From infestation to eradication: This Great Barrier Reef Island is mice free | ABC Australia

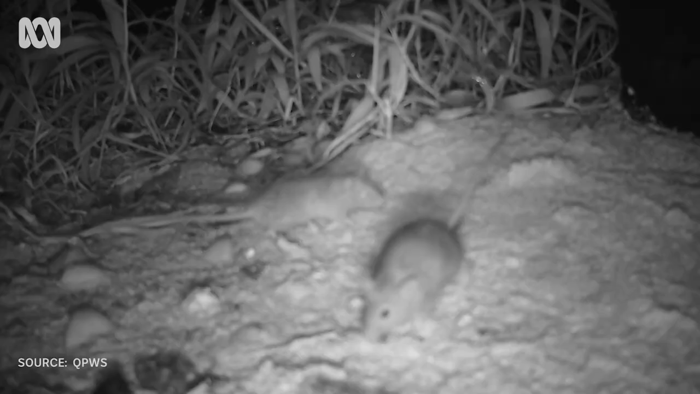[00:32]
so it's fair to say it was fairly infested with mice.